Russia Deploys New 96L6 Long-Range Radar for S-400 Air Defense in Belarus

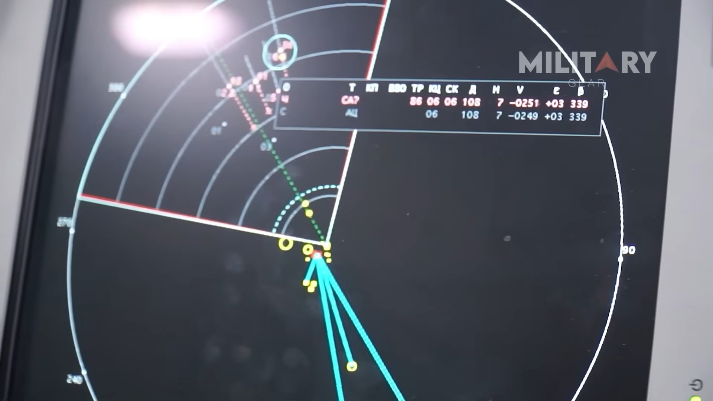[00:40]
Operating in the C-band, the 96L6 is optimized for detecting low observable targets that slip past higher frequency radars,